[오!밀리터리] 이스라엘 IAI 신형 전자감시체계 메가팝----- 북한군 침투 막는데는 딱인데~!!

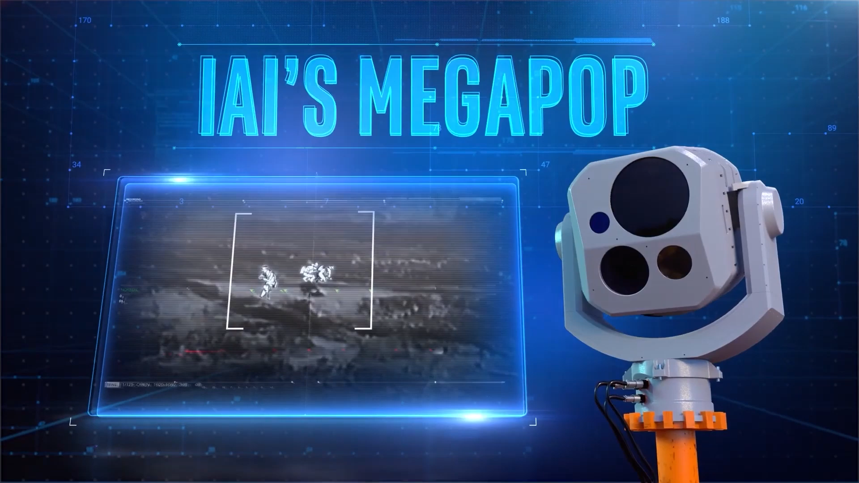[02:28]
Megapop, IAI's new and advanced payload, brings you groundbreaking operational capabilities for border and strategic site protection.